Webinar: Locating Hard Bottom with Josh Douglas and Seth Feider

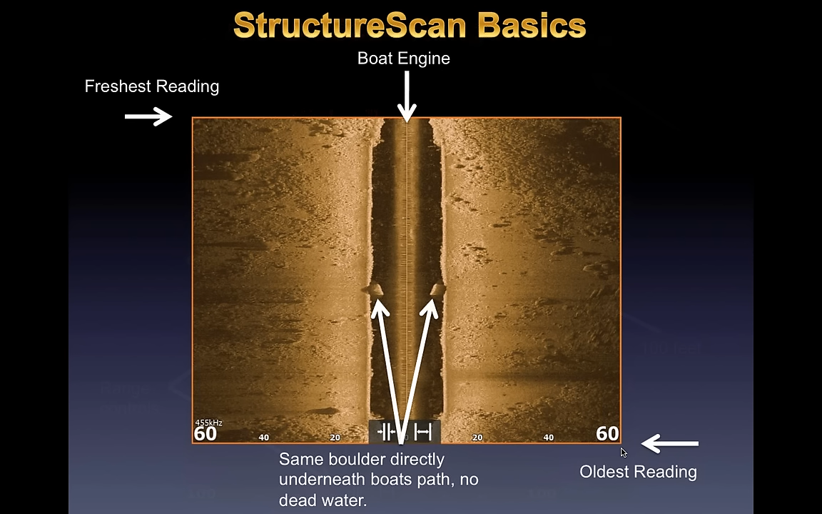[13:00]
up to be able to go back and look at something but those are the basics of uh side imaging that scroll back is a really cool feature um you can actually zigzag a whole rock bar several times and end up scrolling back and you know kind of picking out the sweet spots all the stuff it's showing you uh structure scan range settings um i i don't know how about you i i use mine between 50 and 80 most of the time 60 seems to be my favorite number um yeah essentially it's going to come down to uh the deeper and flatter that you're scanning the further
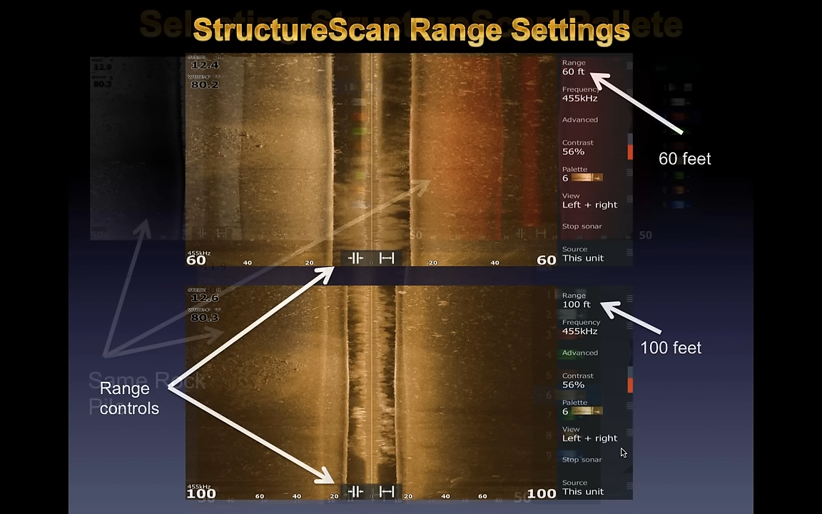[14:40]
when you're first learning side image and trying to figure out where things are in relation to you and the boat try to stick with the general setting right away and you'll learn in due time what that means to you like me looking at that point i know exactly where i need to cast that bait and to hit the end of that point and and something if you're jumping around a whole lot between 35 and 100
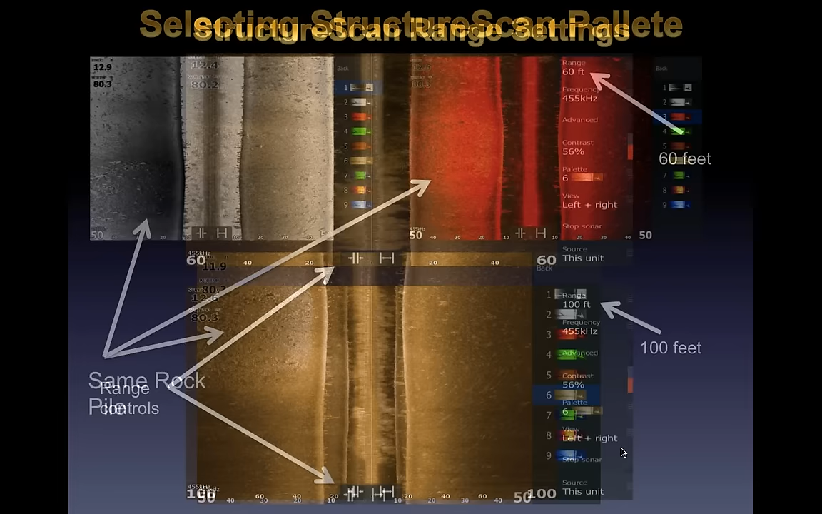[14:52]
that's going to kind of throw things off until you get a little bit more advanced
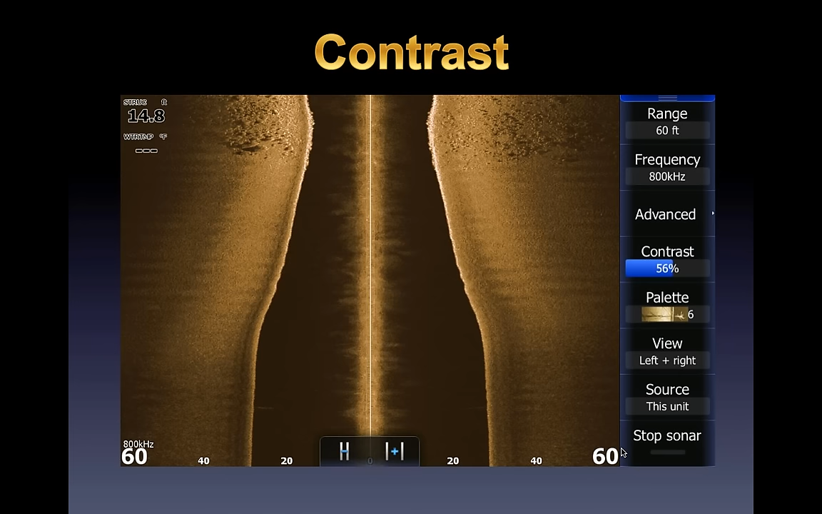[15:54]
hard bottom and stuff like that um but contrast is the one thing that i change constantly and the reason why i'm changing is so many things make up why you'd want to change your contrast from bottom composition to a water clarity depth all those kind of things in these images you can see where contrast is set too high in some of these instances it's even what the factory settings are going to be and that's why i'm constantly playing with my contrast you look at a lake like lake minnetonka which is a series of dozens of little lakes well they're all different they're connected so they all have
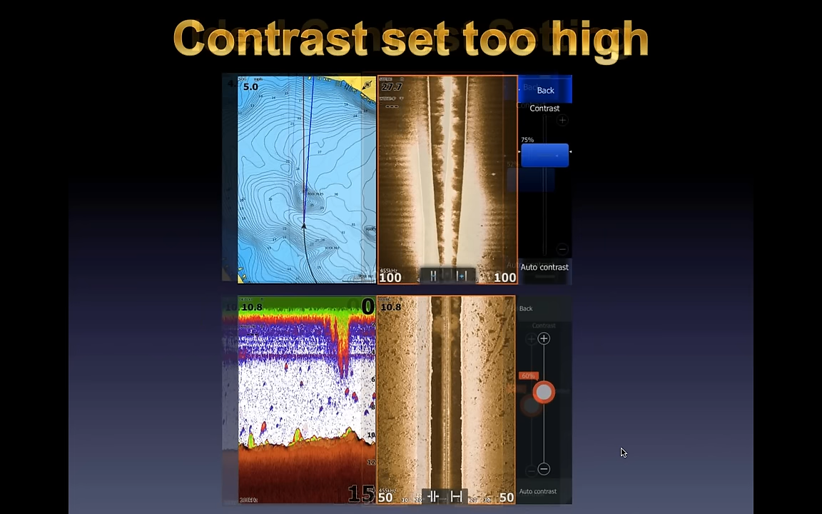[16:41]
and in this screenshots here it's two separate screenshots both of them my contrast is set too high i get the general gist in the bottom one but you can just tell it's like a photograph the photo is really the image is really blown out real white i really can't see much as opposed to the exact same shots with my contrast that more of an ideal setting uh not an auto setting but my setting uh what looks better to me and here i can see
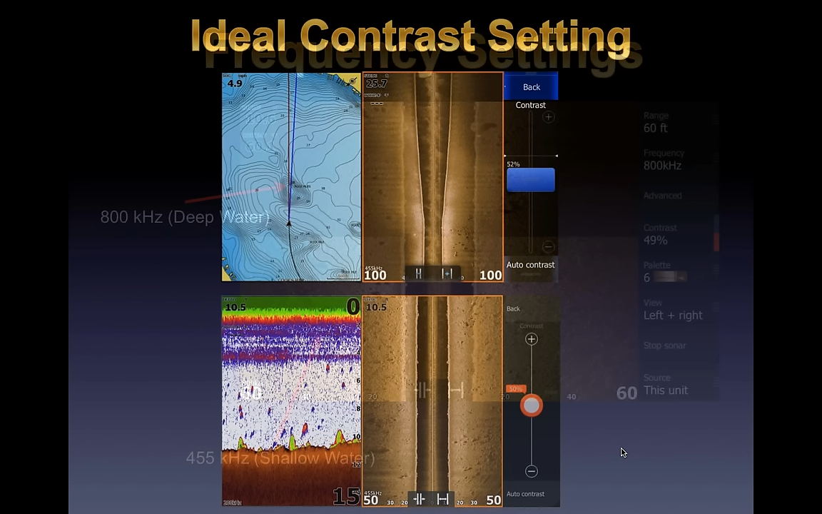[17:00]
i still get my whites i can see where where them harder bottoms are those transitions but i can actually see individual boulders and sometimes that's so key to find that one boulder or a stump on a ledge where those fish are just using that as
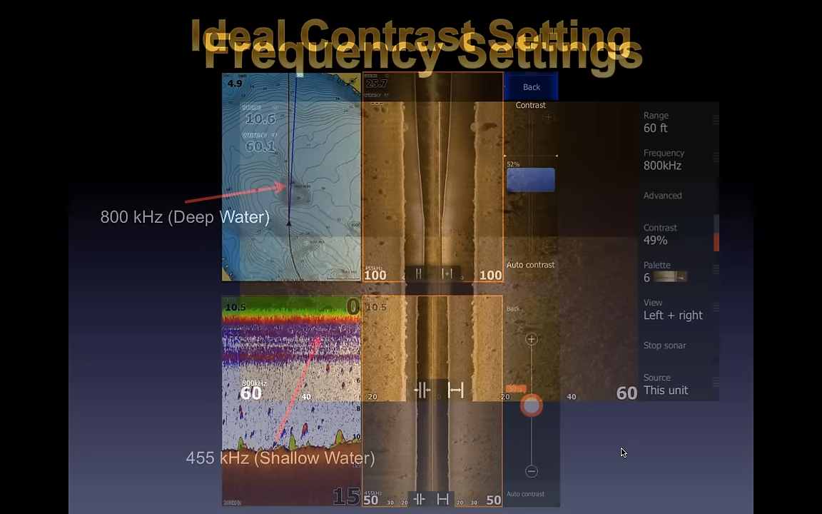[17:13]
a way to break the current you can see them a whole heck of a lot better frequency settings uh frequency settings is something we touched on the last time i've gotten a lot of emails about that after these webinars um in this frequency setting i use 455 a bunch still um i use it on like lakes like lake minnetonka more shallow fisheries where i'm you know looking mostly 15 feet and under if i'm at places like lake erie um douglas lake when i fish there
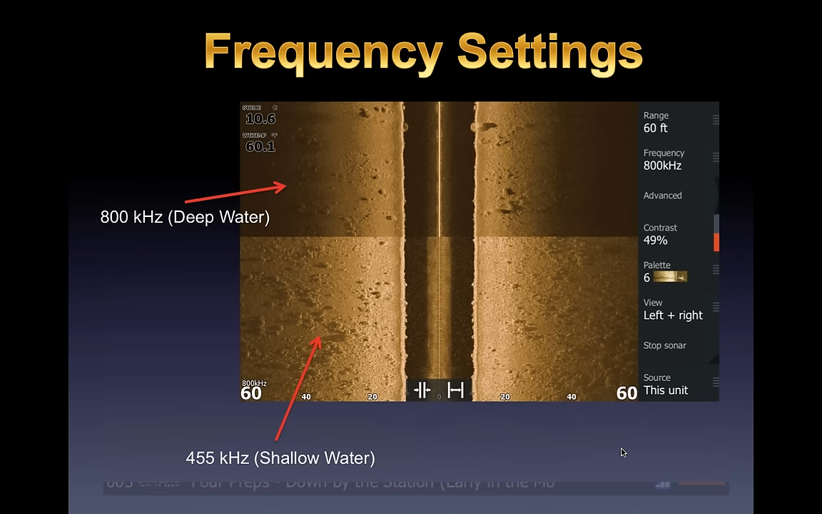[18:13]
i can see the entire boulder field all the way across i can see individual boulders 800 gives me more of a cleaner picture what's right underneath me but starts to kind of dilute as it goes out and lose it now if i was in real deep water i was only in 10 feet if i was in 130 plus feet that would look spectacular and i'd want to use that all day long uh here's just a picture traditional sonar versus downscan i don't use downscan a whole heck of a lot um i'm finding ways to use it more i don't think i ever really use downscan on the deck of my boat it's mostly only while i'm looking over and here's a good reason why um granted this is super deep
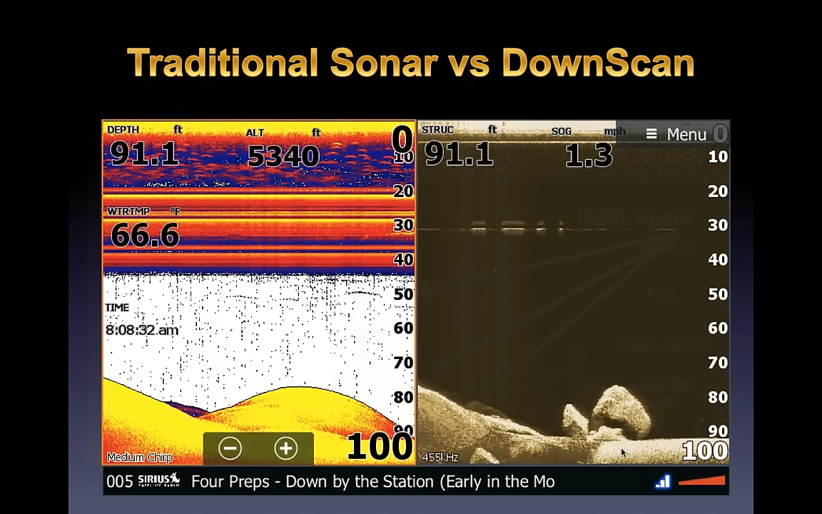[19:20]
On screen: depth 91.1 ft, water 66.6°F, speed 1.3 mph
is really like if you're brush pile fishing it's really nice on the downscan um the rest of the stuff i'm using just uh straight up 2d sonar for most of it and and with brush pile fishing sometimes you can actually see the fish inside the brush with a downscan you can
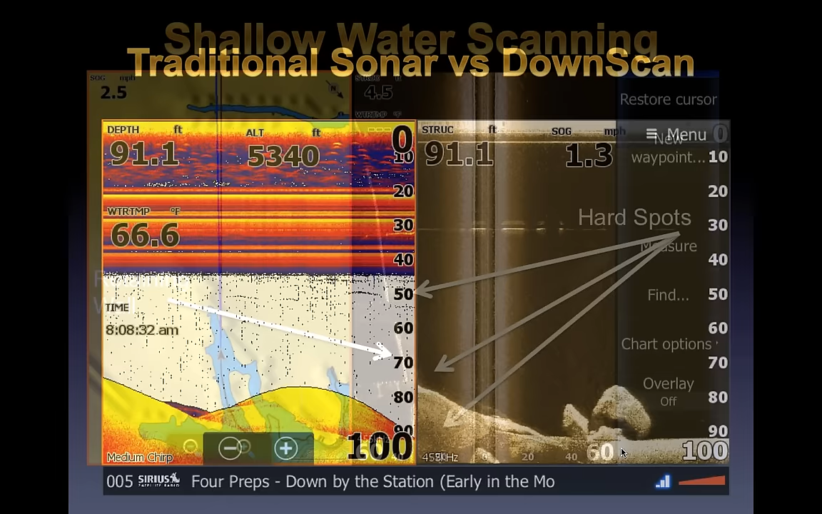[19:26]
On screen: depth 91.1 ft, water 66.6°F
shallow water scanning uh something i didn't do a whole heck of a lot until more recently i'm starting to really kind of figure that deal out this is a recent tournament i had i could catch fish it was all retaining walls everywhere was retaining walls that i that i went to hard to tell the difference you can see i'm only at four and a half feet but one thing i started to notice on these retaining walls is they have to put rock underneath